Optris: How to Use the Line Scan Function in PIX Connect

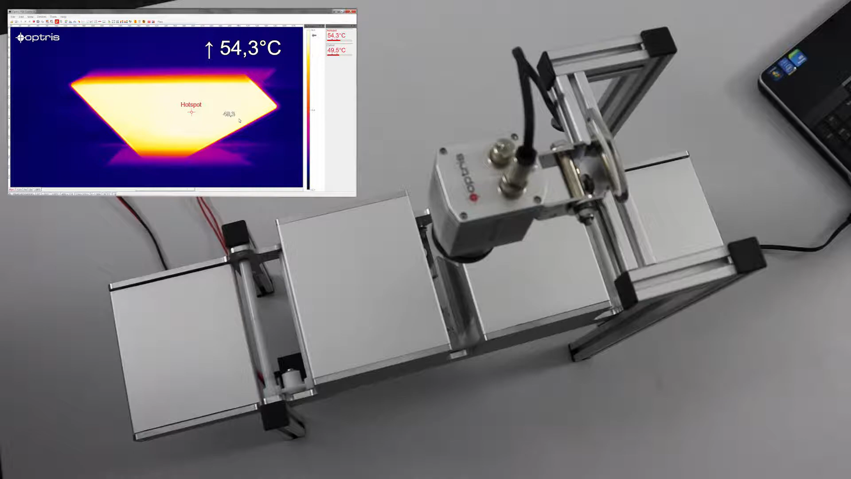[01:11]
Now let's look at how we set up the Line Scan function in the PixConnect software step-by-step.
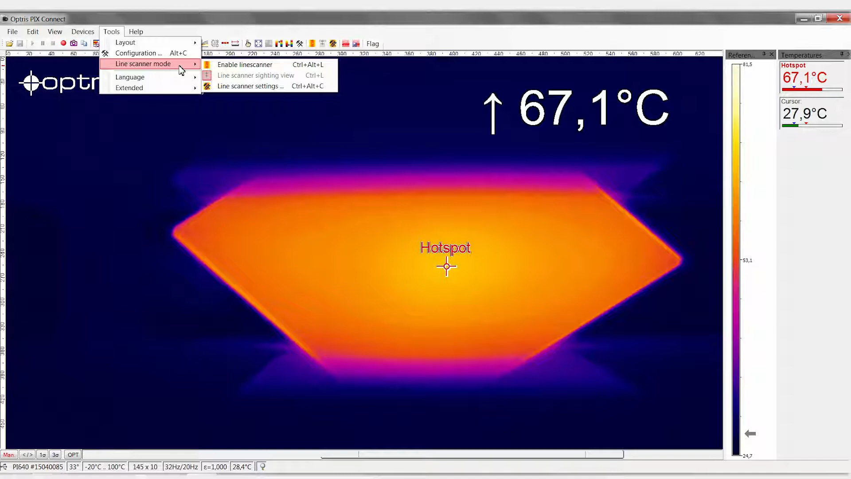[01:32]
To activate the Line Scan function, in the Tools menu, go to the menu item Line Scanner Mode. Enable Line Scanner. You are now in the alignment view. You can apply all the adjustments in this view. To do so, go to the menu item Line Scanner Mode, Line Scanner Settings.
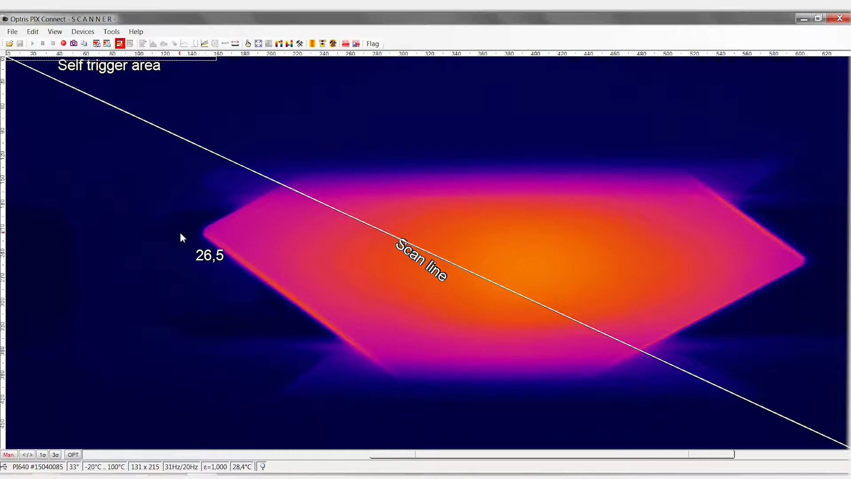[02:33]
In the alignment view, you now see the trigger area and the scan line in the top left. Now you have the possibility to position the trigger area within the image as required. The trigger area must always be located before the scan line in the direction of movement of the object. It should be sufficiently large to detect the moving object. Next, we position the scan line below the trigger area.
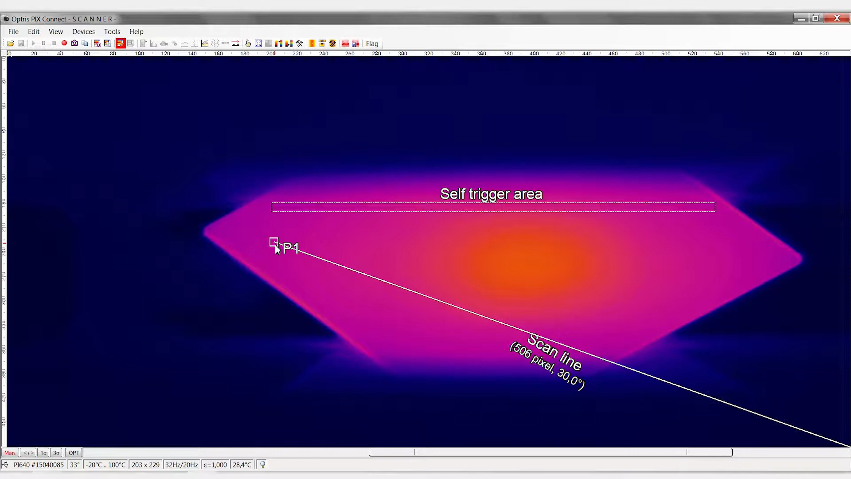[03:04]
When doing so, the scan line must cover at least the full length of the object. The object is later scanned line
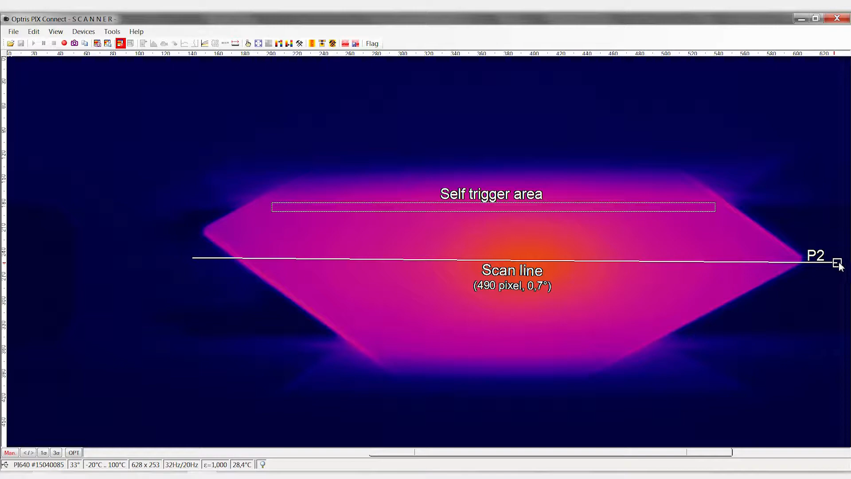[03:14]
by line at this position and compiled into an image. Next, we now open the line scan configuration menu again.
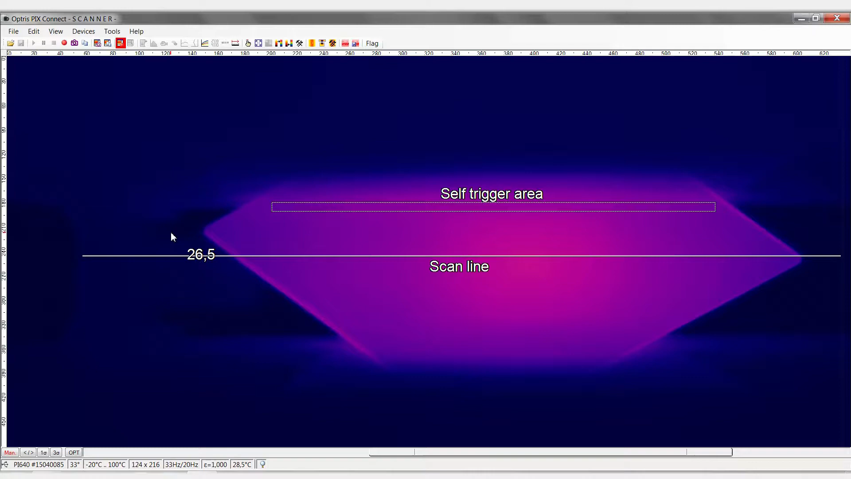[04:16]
To start the line scanner process, go to the menu item Tools,
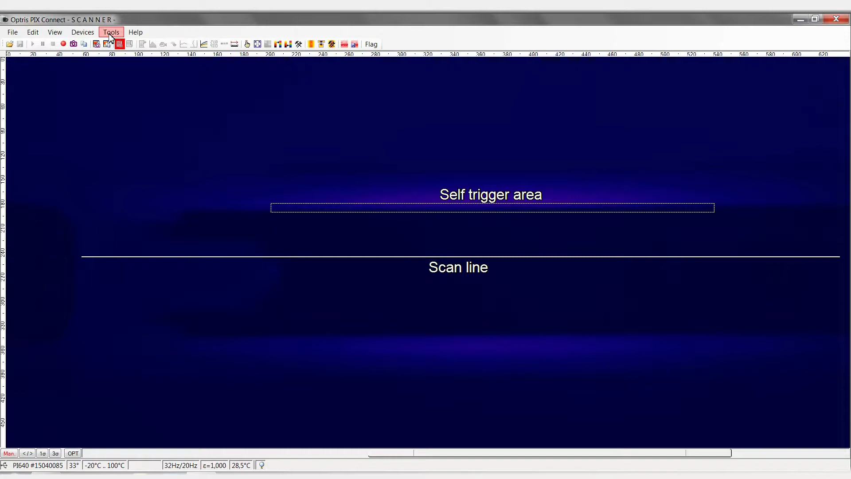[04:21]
Line Scanner Mode, Line Scanner Siding View.
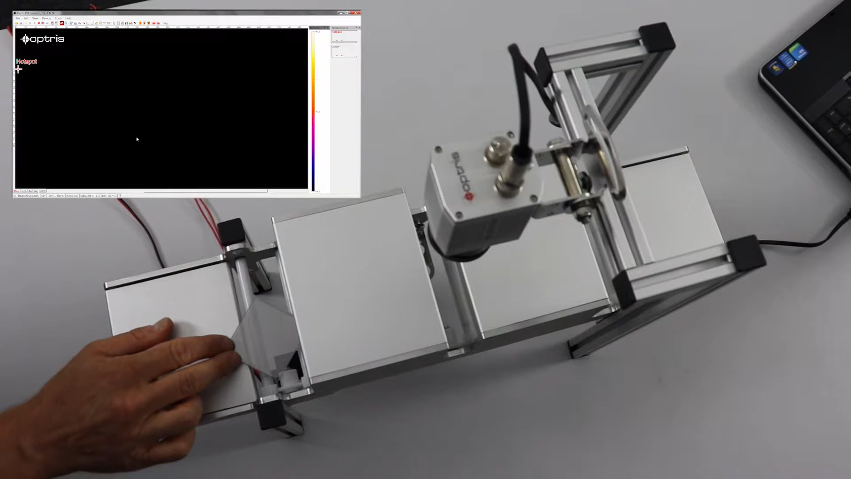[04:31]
Now when transported on the conveyor belt, the glass sheet is scanned under the gap line by line and output as a composite image.
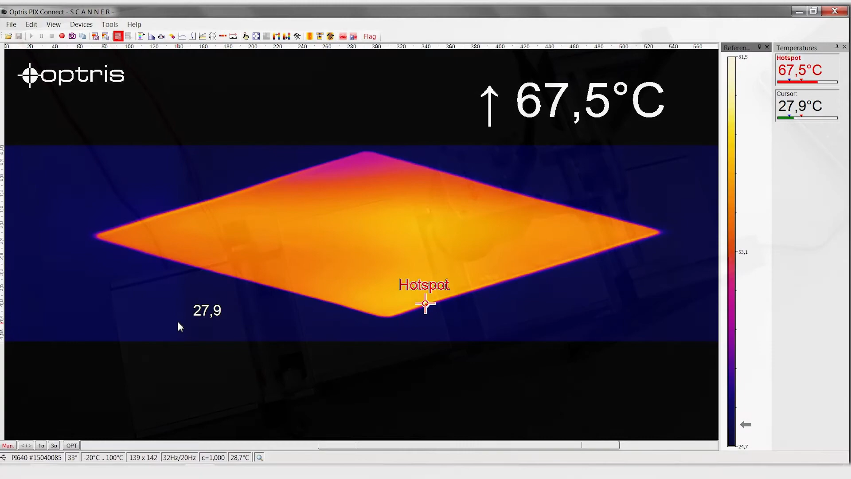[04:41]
On screen: spot 27.9°C, max 67.5°C
To have all snapshots of the individual line scan processes displayed, go to the menu item View, Windows, Snapshot History.
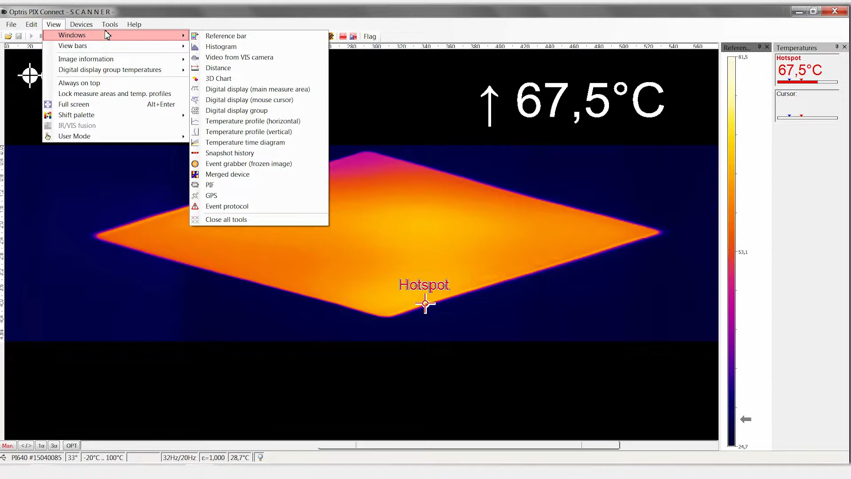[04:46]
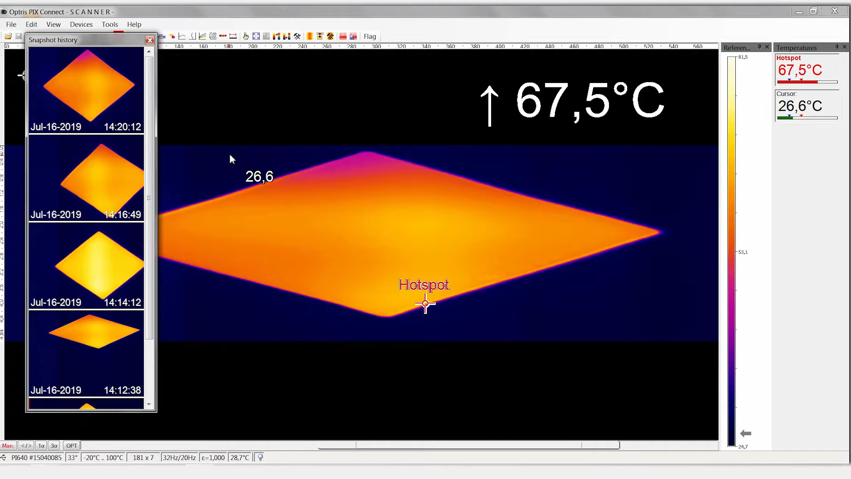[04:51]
On screen: max 67.5°C
Now you will see all the recorded snapshots in an additional window. You can move the window wherever you like on the screen.
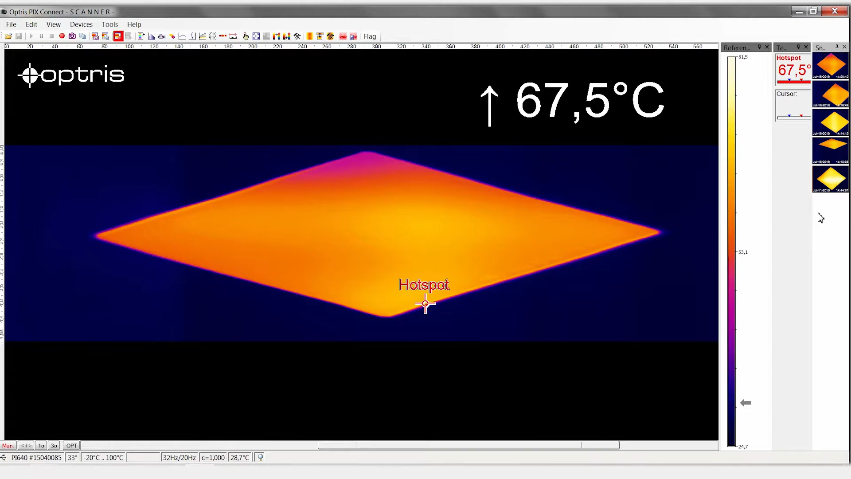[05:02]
To then set up a measuring area area on the object, go to Menu Item Tools, Configuration and select the tab Measure Areas. By clicking on the Add button, add a new measuring area. Enter a name for the measurement area and select the relevant shape. In our example, we will select a polygon. This polygon has four coordinates, four corners. Click on Apply and OK.
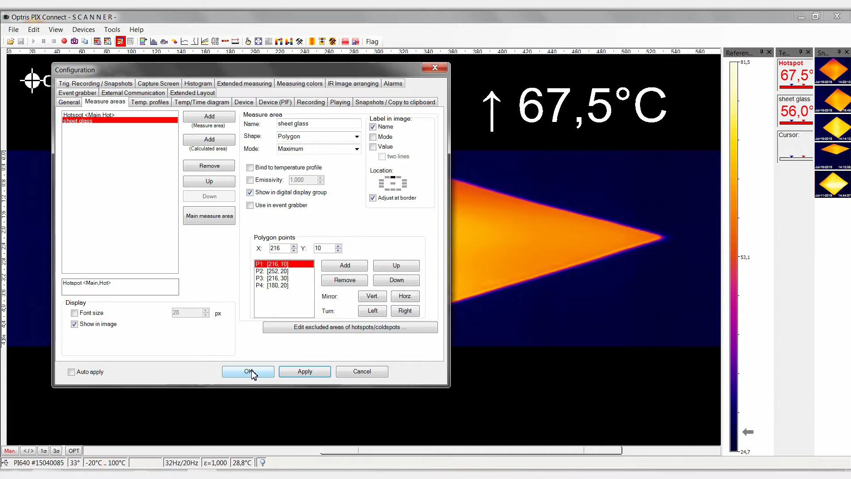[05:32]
Now you can move the polygon by keeping the Control button on your keyboard and dragging the polygon to the correct location using the mouse. Drag a corner to change the shape of the polygon.
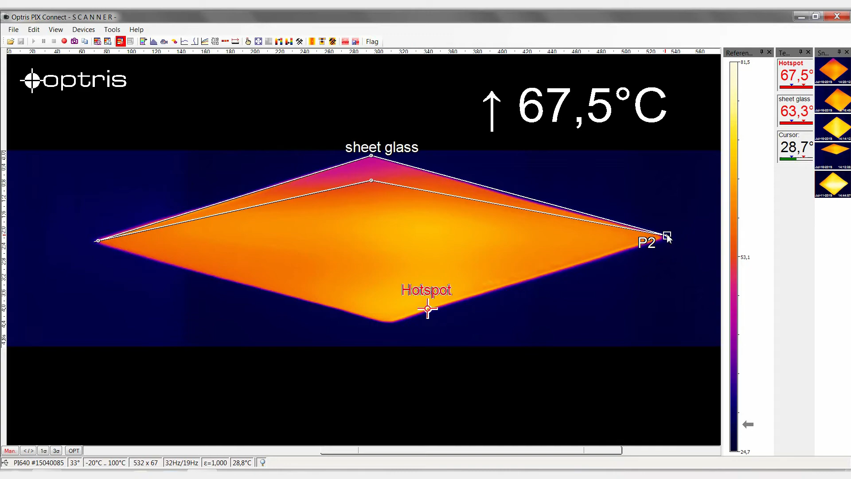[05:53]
On screen: max 67.5°C
Now you are measuring the temperature across the complete surface of the glass.